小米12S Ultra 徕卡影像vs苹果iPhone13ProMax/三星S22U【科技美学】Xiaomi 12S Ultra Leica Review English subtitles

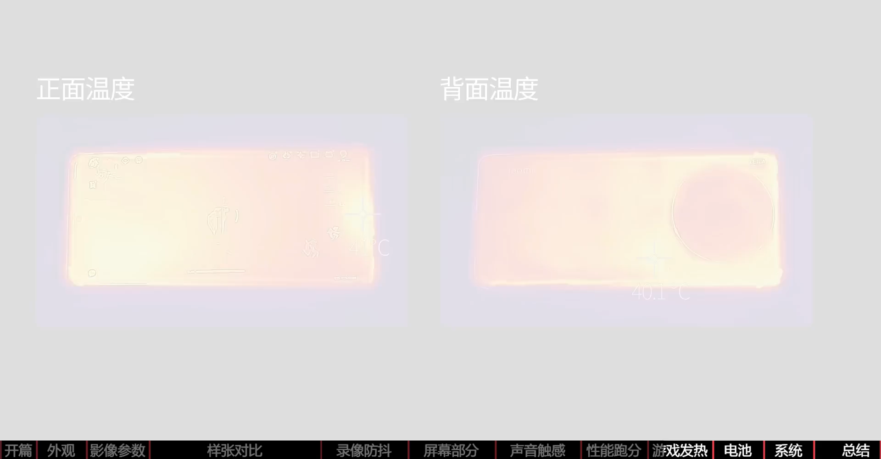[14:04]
我们又切换到了性能模式来进行30分钟游戏这回帧率就有明显的上升平均帧率达到57帧在前12分钟都能够平稳的运行整体表现不错当然温度也有所上升正面最高是45.